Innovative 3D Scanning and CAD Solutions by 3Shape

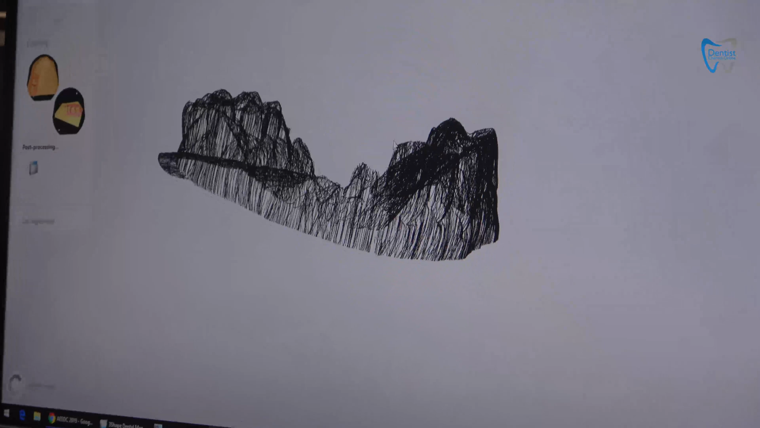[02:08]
Right now I am going to do selection and marking preparation dies. Allotation points should be placed on the merge slide.